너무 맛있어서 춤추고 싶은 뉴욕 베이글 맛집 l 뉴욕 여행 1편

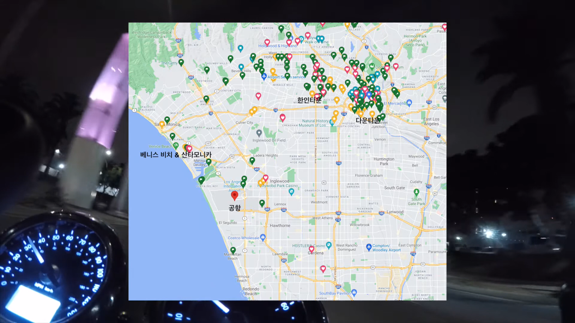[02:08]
한인타운이랑 다운타운이랑 거리가 그렇게 멀지는 않은데 러시어와가 심해가지고
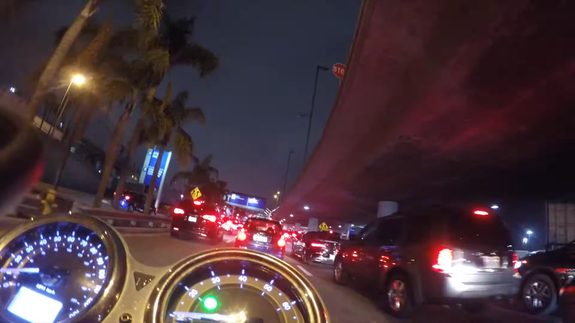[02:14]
좀 부담스러운 주행이기는 합니다 네 공항 도착했습니다 근데 이제 차가 많이 막혀가지고 주차장까지 진입하는 데에 한 5분 정도 걸릴 것 같아요 차가 진짜 너무 많아서 거의 안 움직입니다 이때는 제가 몰랐는데 오토바이는 차와 차 사이를 주행할 수가 있어요 법적으로 그렇습니다 50개 주 중에서 캘리포니아만 유일하게 합법이에요 그게